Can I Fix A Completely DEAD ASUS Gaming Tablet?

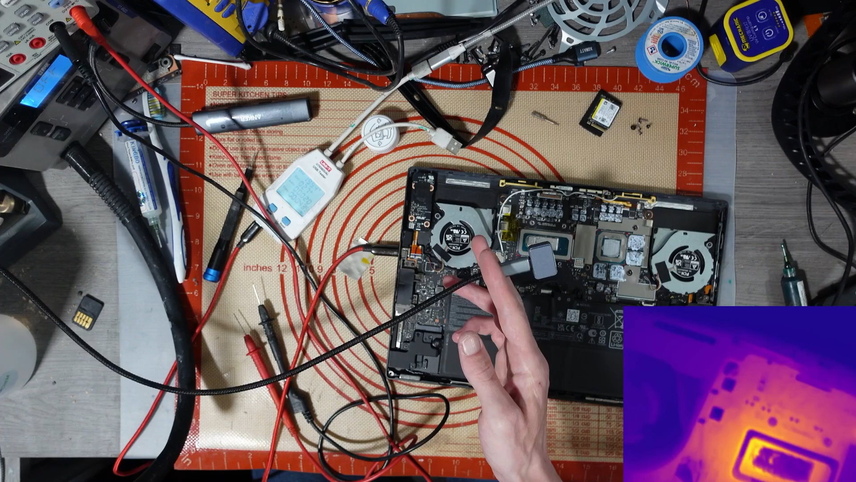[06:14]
50 degrees celsius that's not good oh that yeah that's a cpu uh that's actually the cpu what's getting hot it might be rip cpu yeah
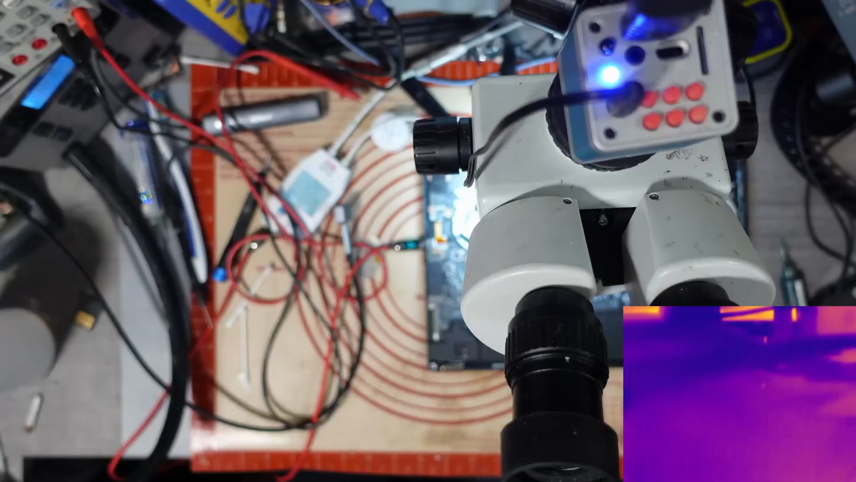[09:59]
But, I mean, current's going to take the path with the leaf resistance to ground, and obviously the CPU is probably going to be a lot more resistance than the MOSFET itself. But that very prominent spot there is very, very worrying.